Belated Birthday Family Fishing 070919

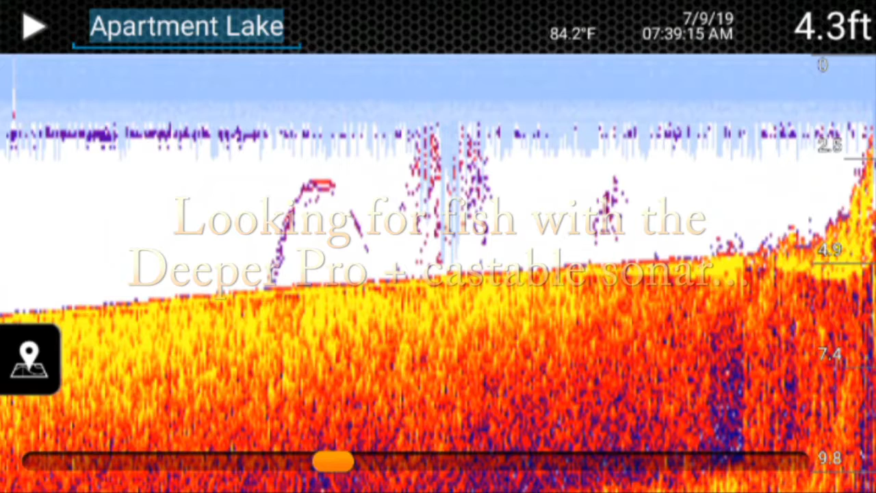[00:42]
On screen: depth 4.3 ft, water 84.2°F
On this next cast, you will see some larger fish. There's some larger fish. There's some bait fish near the surface and bait fish near the bottom with larger fish, a bunch of larger fish. And as you continue in this area, you'll see plenty of bait fish and plenty of larger fish.
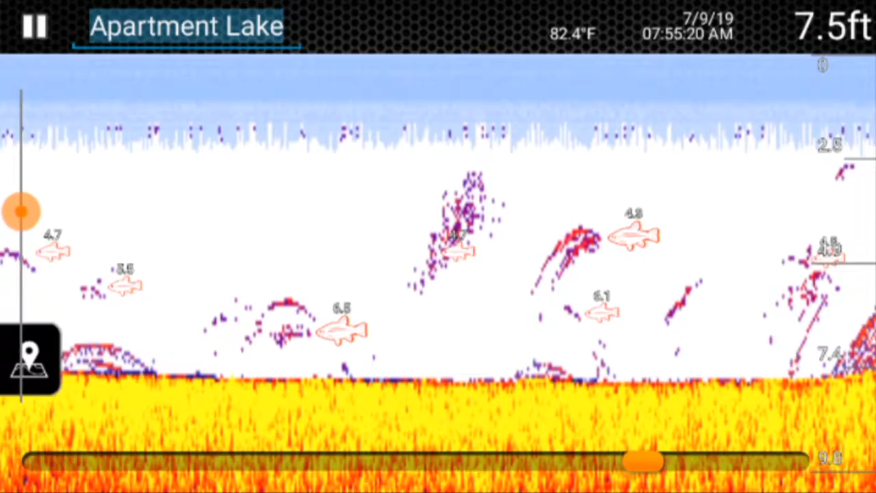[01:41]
On screen: depth 7.5 ft, water 82.4°F
for me to decide where to fish on this day. So, that's why I selected this part of the lake to fish in. Look at that immense cloud of bait fish fish there and big fish in them as well, obviously. And more scattered bait fish and larger fish.
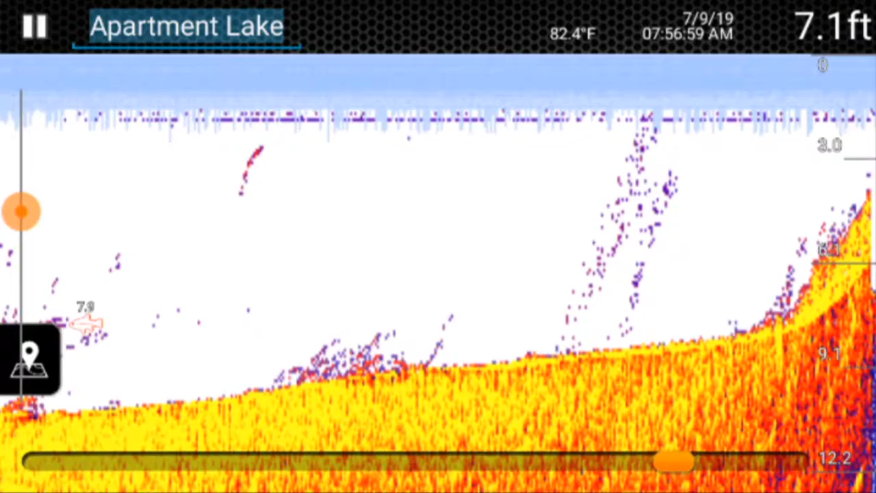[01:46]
On screen: depth 7.1 ft, water 82.4°F
So, that's how I selected where to fish.